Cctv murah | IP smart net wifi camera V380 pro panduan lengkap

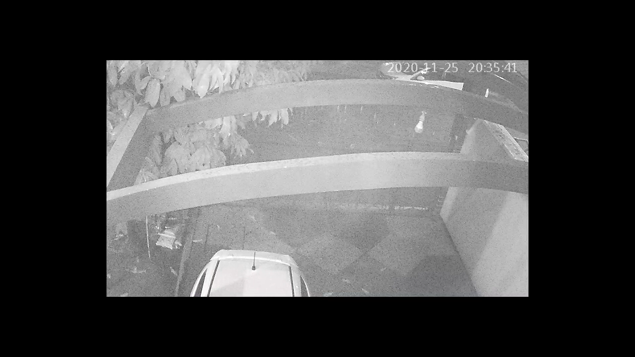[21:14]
nah seperti ini kita akan menyala infrared nya saya rasa untuk yang penggunaan infrared nya sudah lumayan bagus namun ada beberapa bagian yang tidak terekspos ya jadi saya rasa memang paling bagus jika nanti di halaman geeks kalian itu